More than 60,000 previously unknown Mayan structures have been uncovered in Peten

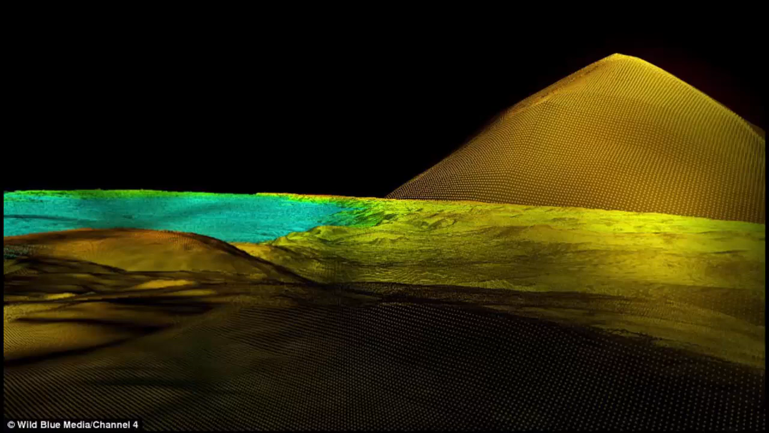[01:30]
This technique allowed researchers to map outlines of what they describe as dozens of newly discovered Maya cities, hidden under thick jungle foliage centuries, after they were abandoned by their original inhabitants. As well as previously unknown structures, the images show raised highways that link together urban centers and quarries. They also found advanced irrigation and terracing systems that
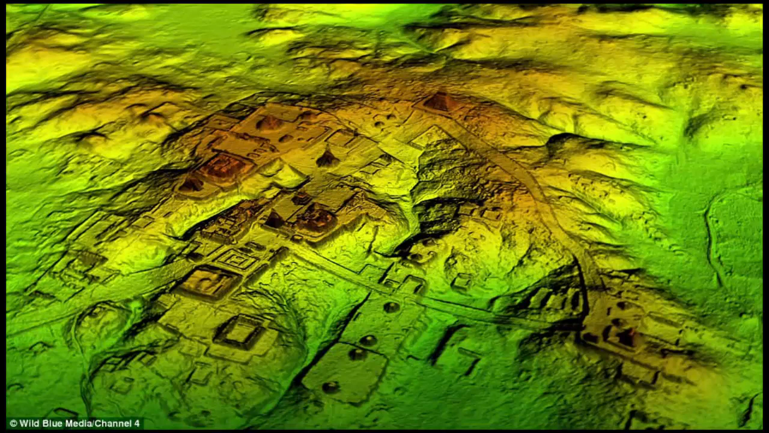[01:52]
supported agriculture in for a civilization that was one of the most advanced to arise in Mesoamerica. Mayans are known for their sophisticated mathematics and engineering that allowed it to spread throughout present-day Central America and Southern Mexico.